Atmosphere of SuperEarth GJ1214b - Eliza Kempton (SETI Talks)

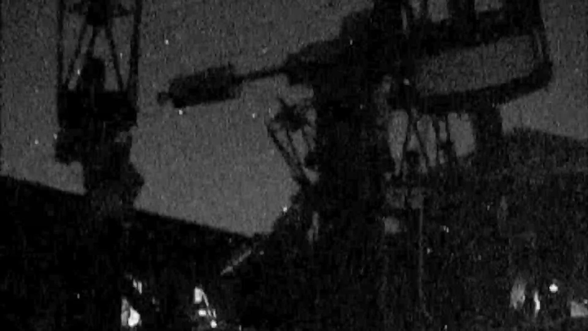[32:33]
So what MIRTH does is it particularly targets 2,000 of the brightest M stars in the sky. So now you can see the telescopes moving. They're doing some calibration, and now it's getting dark, and they're starting to observe.